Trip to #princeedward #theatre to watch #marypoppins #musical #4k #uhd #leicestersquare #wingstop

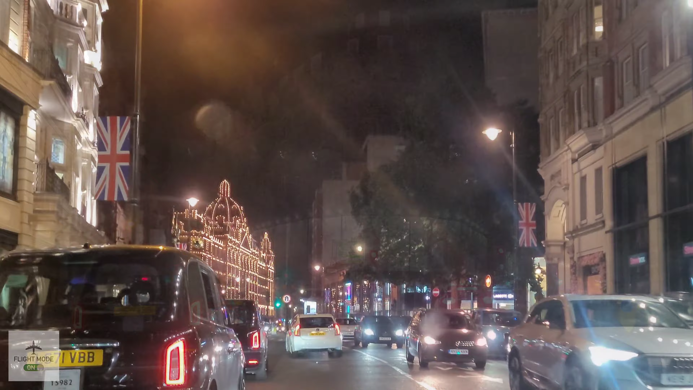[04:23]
so here we can see the famous Nusret steakhouse and definitely will